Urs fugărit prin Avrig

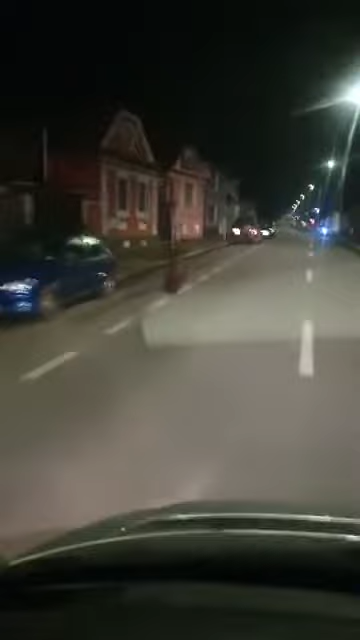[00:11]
Uitați, fraților, ursul în avrig. Stai să vezi pe ăla cu bicicleta ce se sperie. Ia uite. Ia uite. Futos, că... Ia uitați, fraților, aici ursul pe centru în avrig.
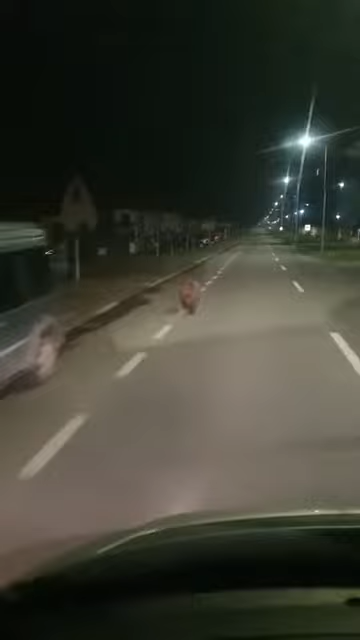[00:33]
La 6 dimineața. Hai mă, mișcă-te, nu sta. Poate că vede ceva deschis.